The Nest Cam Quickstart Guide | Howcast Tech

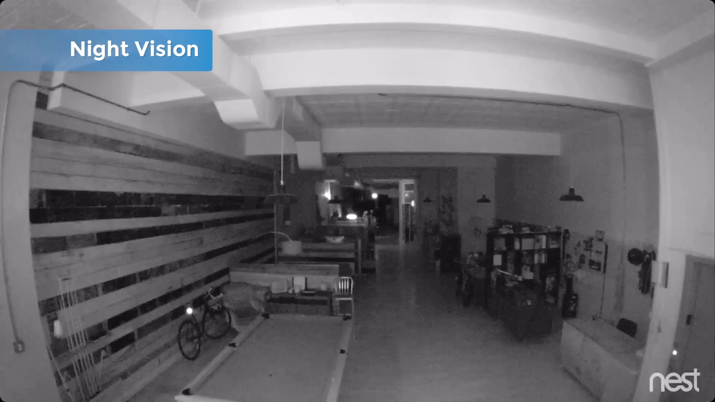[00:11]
It's got motion sensors, night vision, notifications, two-way communication, and a versatile mounting base. My finger slips. It's supposed to separate?